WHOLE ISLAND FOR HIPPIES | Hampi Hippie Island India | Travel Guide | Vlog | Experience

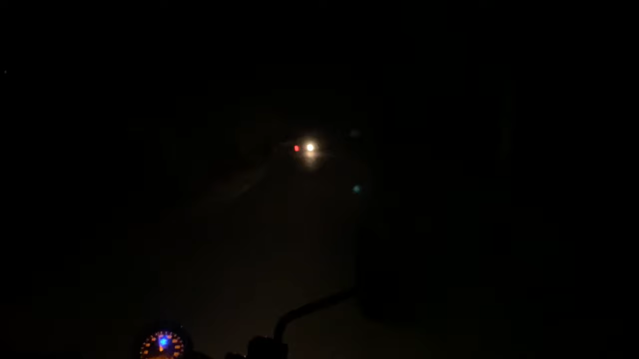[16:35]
Let's go to a hippie market. Yeah, let's just check where it is though.
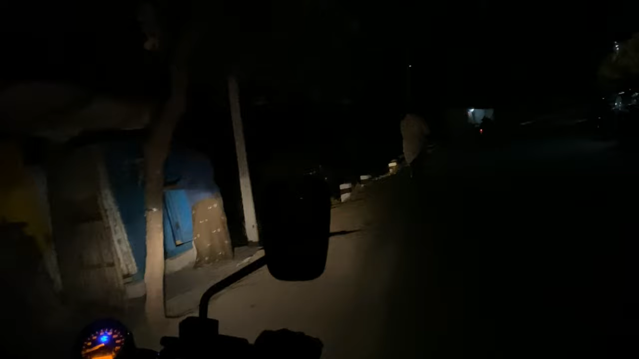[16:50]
Yeah, it was behind the ferry point basically, no? Yeah, but then we'll click on the maps just to be sure. Oh my God, guys, we are lost.
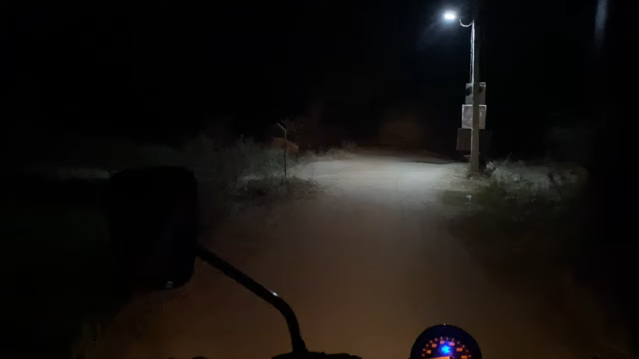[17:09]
Yeah, go to the left here. Let's try the left over here.
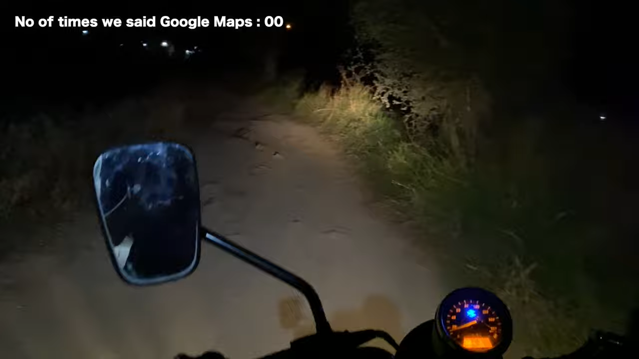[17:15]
So we don't even know where the road goes. Yeah, we don't even know where it goes. But we want to go to the hippie market. So let's see. And there is nobody who we can ask. So yeah. Unless Google Maps is screwing up again. Like always, Google Maps. What's up, Google Maps? You can't trust Google Maps here in India. Doesn't Google know Maps the ways. Let's ask these guys. Hey guys, I'm so sorry. Where's the hippie market?
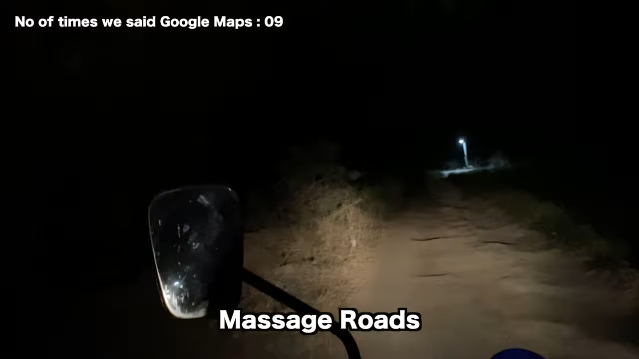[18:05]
Make sure you take a good bike like this one. Otherwise you're back, goodbye to it. Whew, the frog just jumped by. Alright, more massage roads. Oh, heavy massage, right here.
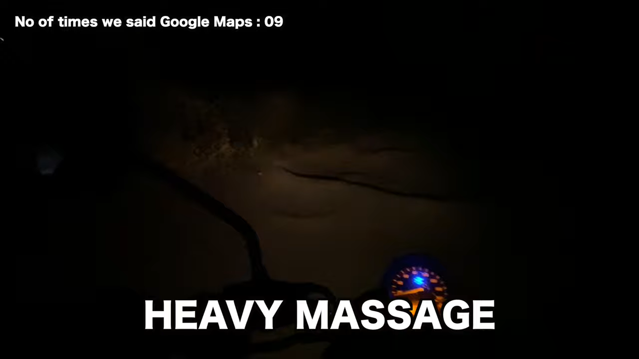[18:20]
Alright. That is the road. Looks like that.
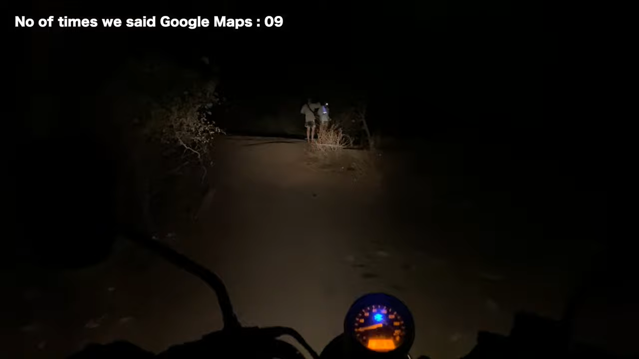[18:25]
This guy's looking for Happy Island too? Hey guys, what are you guys looking for? You seem to be lost.